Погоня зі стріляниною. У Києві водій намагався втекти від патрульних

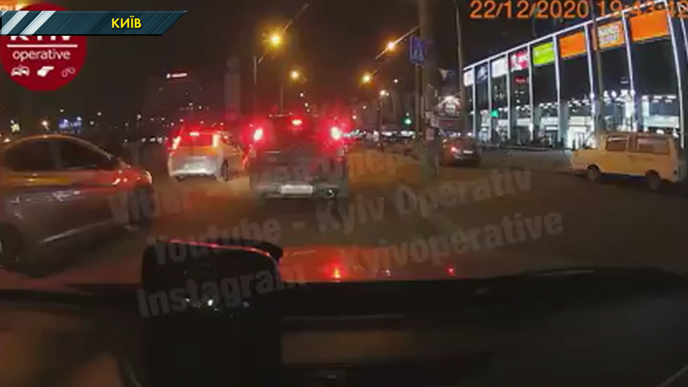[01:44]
Пізніше у мережі з'явилося ще відеоаварія, яка була за декілька годин до погоні. І на кадрах попередньо цей же водій на Хюндай таранить іншу автівку та теж намагається втекти. Можливо, саме через це він не зупинився на вимогу патрульних, адже думав, що його вже розшукують за ДТП. У поліції поки цю версію не коментують.